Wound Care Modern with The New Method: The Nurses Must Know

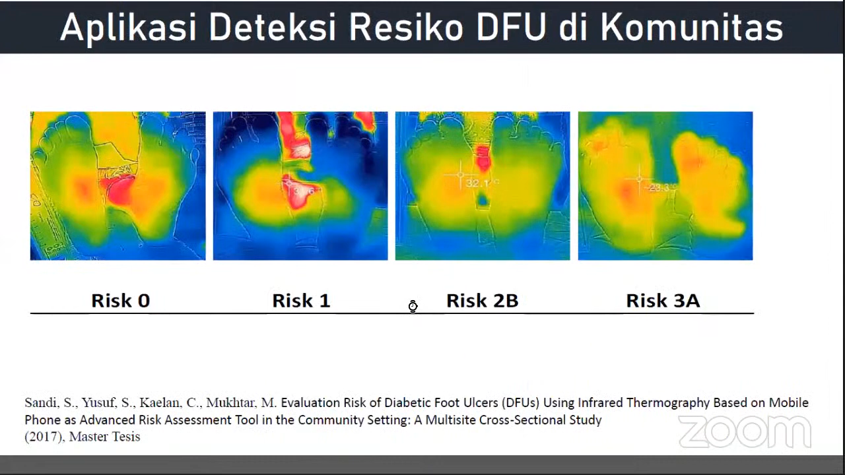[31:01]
Oke, di komunitas juga kita lihat level-level resiko luka kaki diabetes menggunakan kamera inframerah, ya. Kemudian pengembangan aplikasi evaluasi penyembuhan luka, ya.